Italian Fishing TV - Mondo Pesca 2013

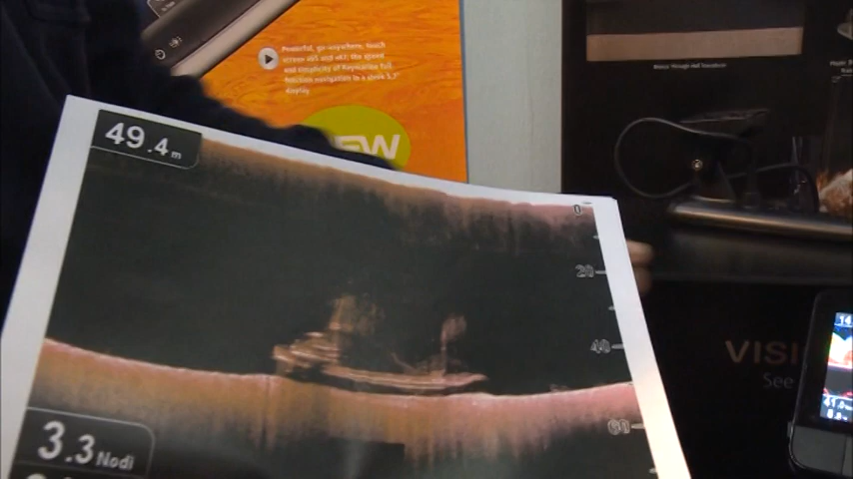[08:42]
On screen: depth 49.4 m, speed 3.3 kn
di assoluto rispetto come quello che vedete in questa immagine.